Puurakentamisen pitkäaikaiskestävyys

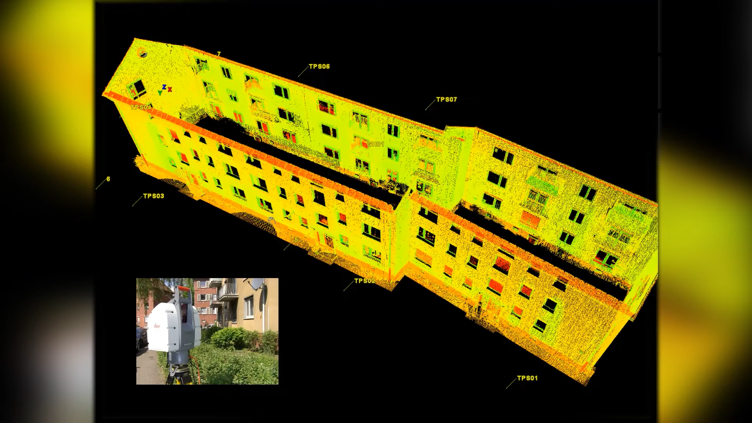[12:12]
No sitten, kun tehtiin tätä riihimään keissiä, niin tämä tietysti laserkeilattiin tämä rakennus, ja tämä oli mielenkiintoinen tulos sitten, että näkyy, minkälaista heittoa tässä vanhassa sisäkuoressa oli.